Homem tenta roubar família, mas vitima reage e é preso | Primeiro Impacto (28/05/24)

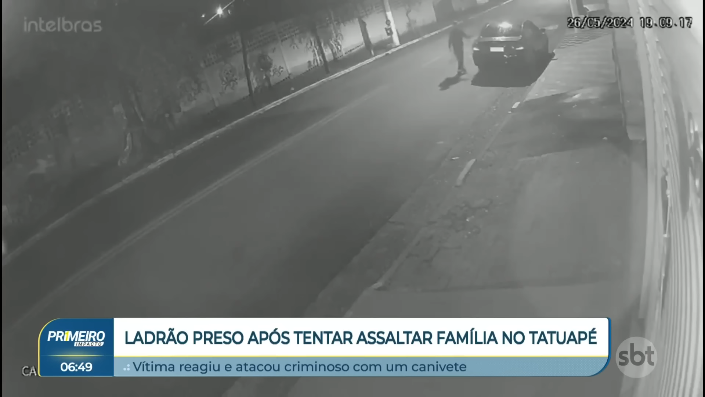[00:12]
7h10 da noite, segurando uma sacola, o homem dá a volta e abre a porta do carro que está estacionado. Em seguida, o porta-malas. Naquele momento, uma mulher e uma criança saem de casa. A família fica ali na rua por cerca de um minuto, tempo suficiente para o ladrão agir.